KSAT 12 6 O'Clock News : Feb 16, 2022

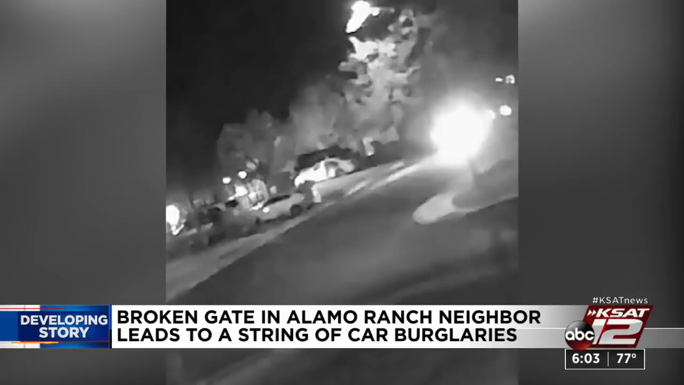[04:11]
People say the suspects got into several cars stealing a variety of items and in at least one case, they stole the entire car.